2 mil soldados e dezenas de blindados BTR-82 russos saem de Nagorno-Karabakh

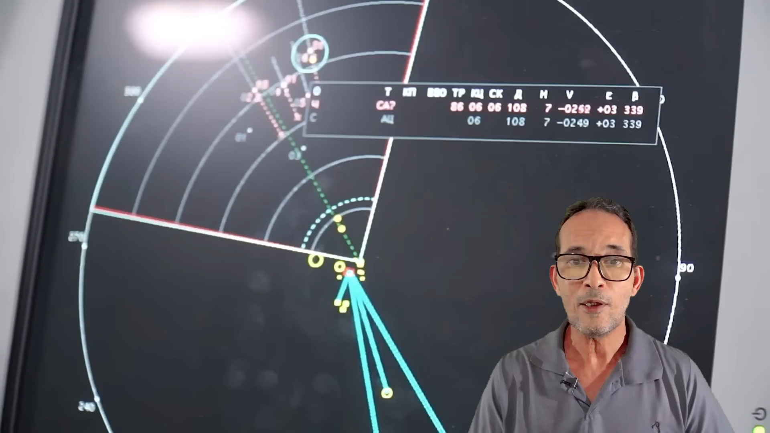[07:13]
Foram lançados dois em direção à Crimea. E, ao mesmo tempo, esse lançamento foi sincronizado com o sobrevoo,